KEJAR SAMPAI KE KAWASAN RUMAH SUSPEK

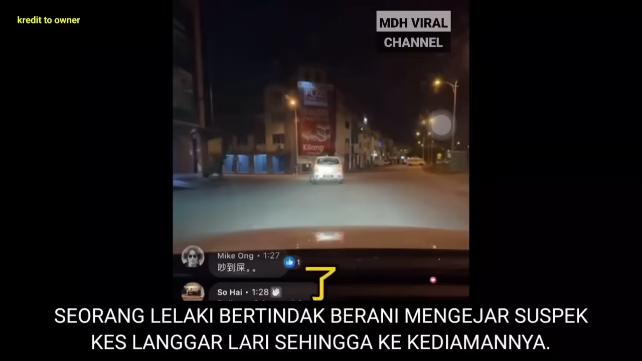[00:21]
Seorang lelaki bertindak berani mengejar suspek kes langgar lari sehingga kekediamannya.